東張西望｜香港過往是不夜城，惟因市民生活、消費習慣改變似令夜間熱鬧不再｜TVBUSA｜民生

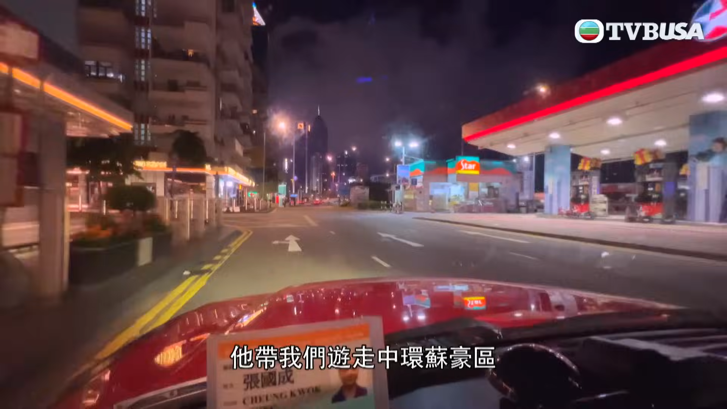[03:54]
鬥勸多過載客星期六晚十點他帶我們遊走中環SOHO區蘭桂坊等夜蒲熱點
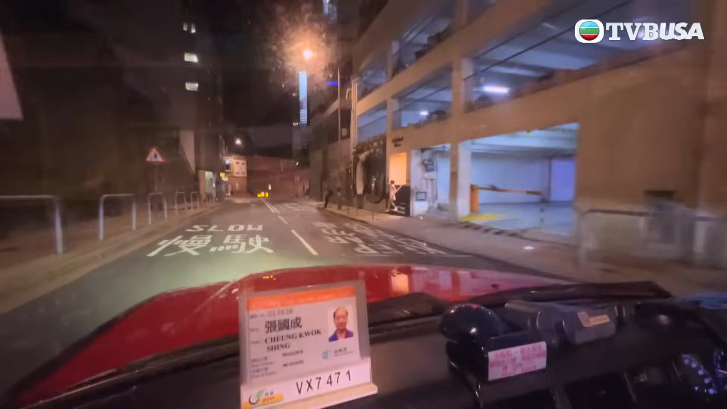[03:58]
以前這個時間
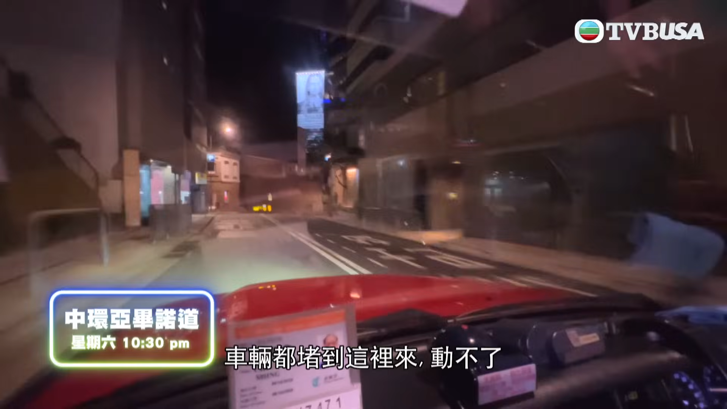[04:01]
車子都上來這裡車子都上去, 不能走現在完全不塞車這裡是蘭桂坊所謂現在多整, 多丁有每間店都是以前這個路口站滿人以前站到出門口喝
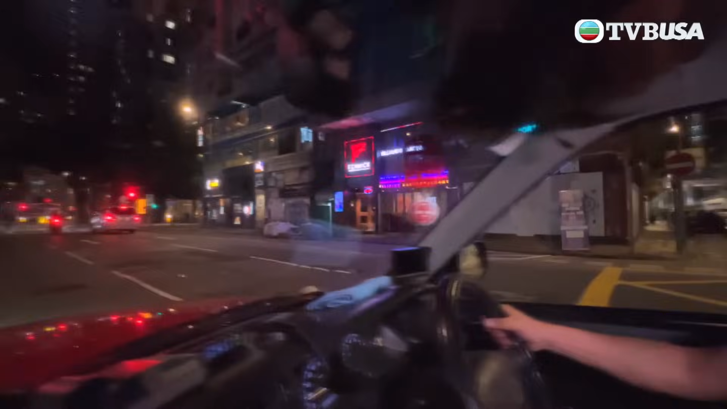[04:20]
一有波打, 整條街都是人現在收入是…